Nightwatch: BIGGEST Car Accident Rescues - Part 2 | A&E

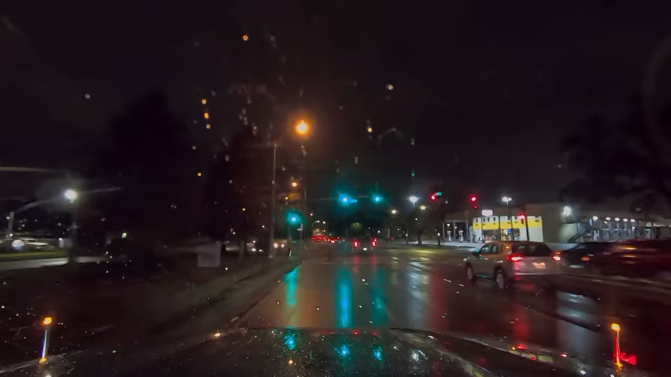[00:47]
Dude, when it's raining. And it's raining, too. I hope it ain't too bad.
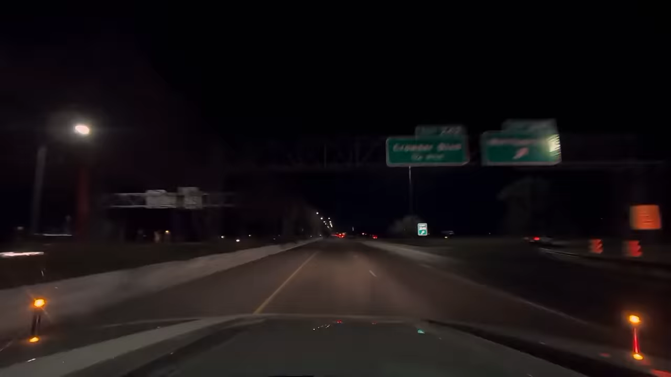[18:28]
So we are headed to an MVC way out there. It's such a huge stretch of interstate. People get tired.
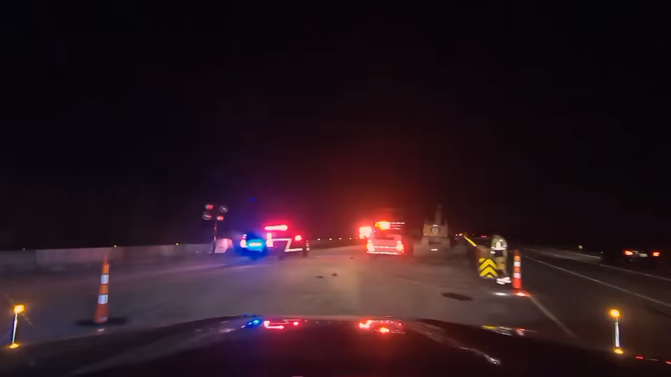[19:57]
It's accessible from the eastbound side right before mile marker 251. It's like right in the barrier.